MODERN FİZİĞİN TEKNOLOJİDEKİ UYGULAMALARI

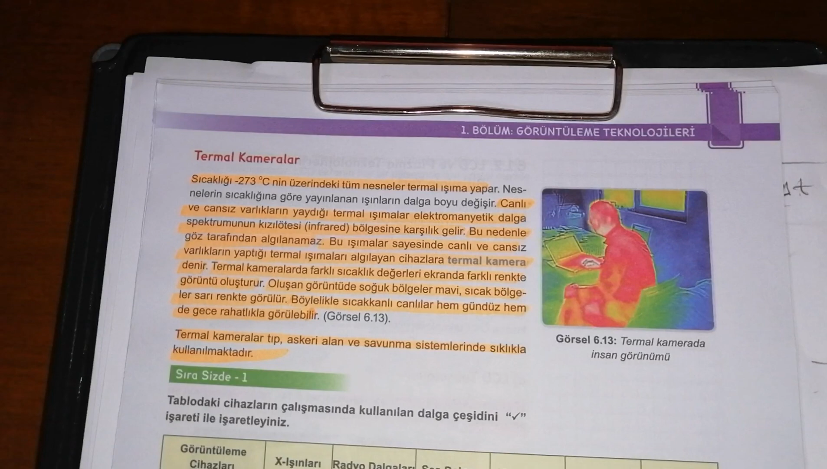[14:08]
evet şu cümlen önemli sıcaklığı eksi 273 derecenin üzerinde yani mutlak sıcaklığın
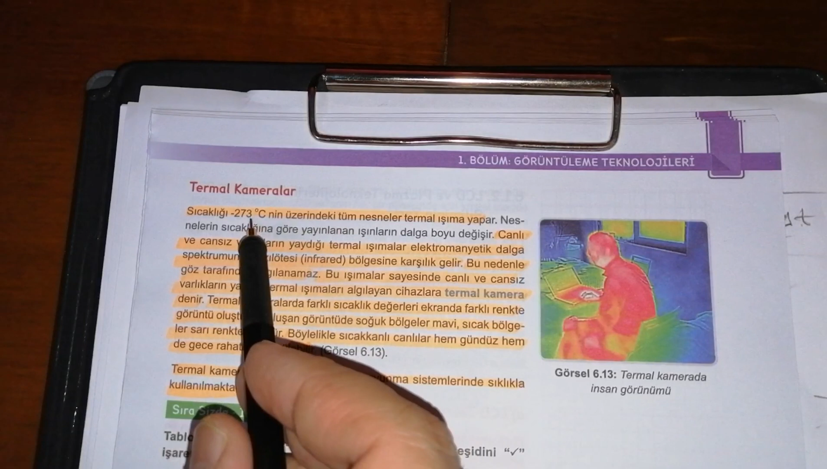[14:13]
üzerinde tüm maddeler ışıma yaparlar ama sen hepsini göremezsin başka mevzu sen ancak görünür bölgedekileri görebiliyorsun ama termal kameralar senin göremediğin görüntüleri görebiliyorlar mutlak sıcaklığın üstünde tüm maddeler termal ışıma yaparlar mutlak sıcaklık demek bu 0 kelvin eksi 273 santigrat derece mutlak sıcaklıktır arkadaşlar bunun altı ölçülenmiyor kabul ediyoruz nesnelerin sıcaklığına göre yayınlanan ışınların dalga boyu değişir canlı ve cansız varlıkların yaydığı termal ışımlar elektromatik dalga spektrumunun
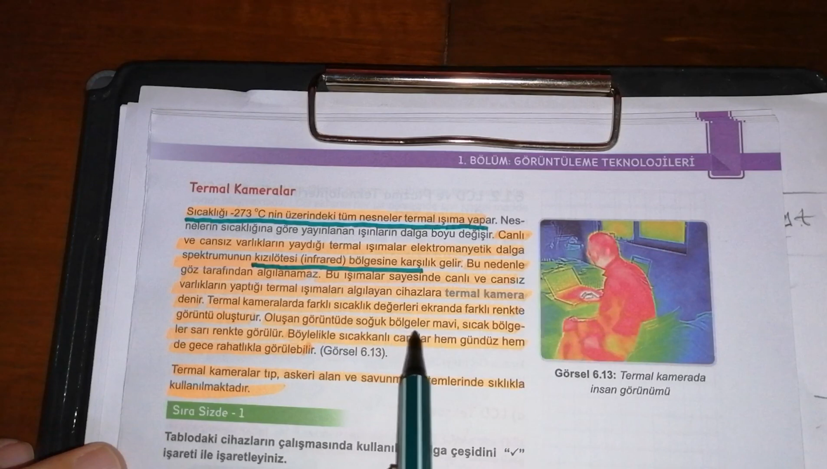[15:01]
bölgeler mavi soğuk bölgeler mavi sıcak bölgeler sarı renkte görülür hava alanlarında falan var termal kameralar mesela giriyor eğer kovid değilse vatandaşın vücut sıcaklığı ısısı değil ha vücut ısısı değil vücut sıcaklığı yüksek hemen termal kamerayı ölçüyor hop hemşerim gelsem buraya bakayım diyorlar onu alıyorlar teslim etsi yapıyorlar falan filan yani böylelikle sıcakkanlı
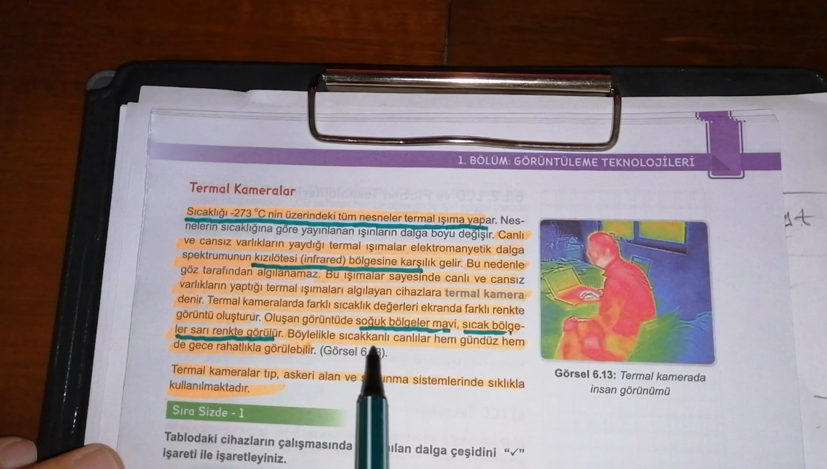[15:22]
canlılar hem gündüz hem de gece rahatlıkla görülebilir niye onun yaydığı ışımalar görünür bölgede olduğu için görebiliyorsun ama